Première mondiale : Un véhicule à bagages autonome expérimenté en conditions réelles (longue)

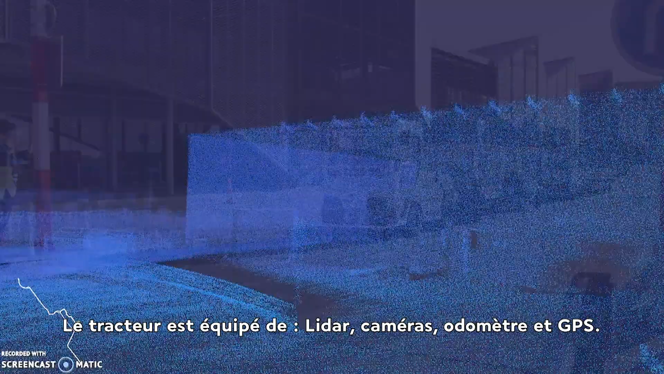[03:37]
Le tracteur est équipé de lidar, caméras, odomètres et GPS.